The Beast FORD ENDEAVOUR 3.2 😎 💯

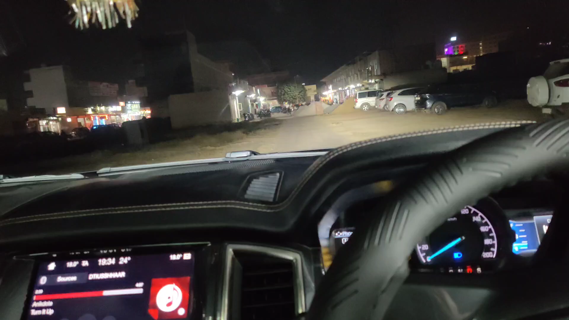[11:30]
एक idea आप को मिल जाएगा कि headlight का इसका throw कैसा है कैसा नहीं है यहां पर वही
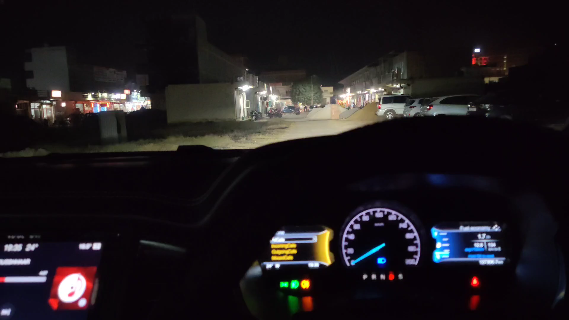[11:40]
हम आगए अंधेरे में देख सकतो इसकी सिर्फ DRLs on है यह मैं थोड़ा सा on करूँ हो तो इसकी headlight on होंगी यह सारी सिर्फ low beam है यह high beam है इसकी
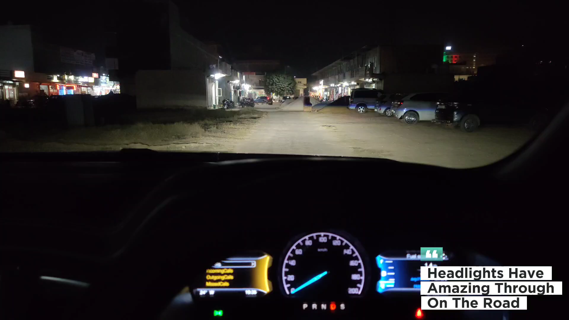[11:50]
यहां पर देख सकतो हो काफी अच्छा output है high beam का low beam का भी मतलब रोड़ पे काफी अच्छा presence है इस चीज़ का मतलब रोड़ पर काफी illuminate कर देती रोड़ पर हर एक चीज़ को illuminate कर देती है बाकी में off करके अगर इसके fog lamps भी on करूँ तो देखो मतलब
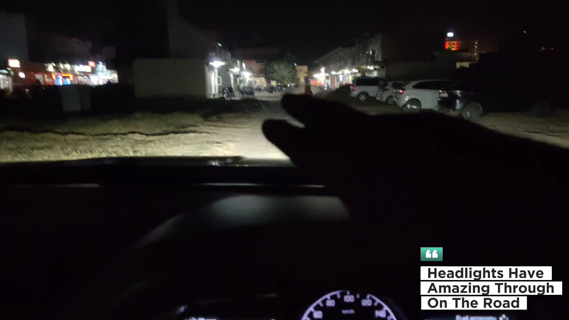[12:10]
fog lamps का भी कफी अच्छा output है मरको headlight से जादा अच्छा output fog lamp का लग रहा है सच में मतलब आप कह सकते हो कि खाली fog lamp आप यूज़ कर सकते हो ऐसे टाइम पर जादा अंधेरा ना हो या फिर आपको
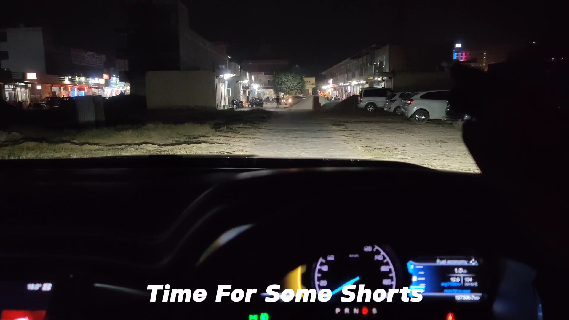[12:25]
लगता है कि यहां पर हमें light on करने की जादा जरूरत नहीं है